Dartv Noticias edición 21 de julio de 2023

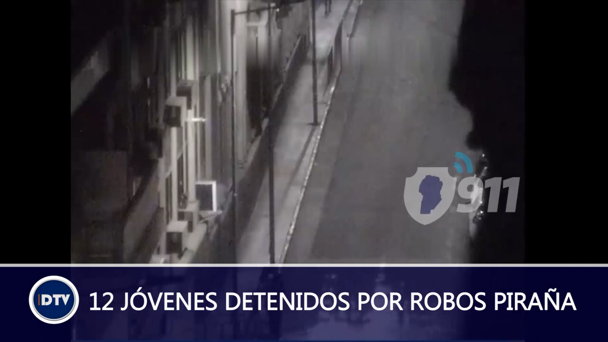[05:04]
grupos de amigos que celebraban su día y los interceptaron en esta avenida tan concurrida.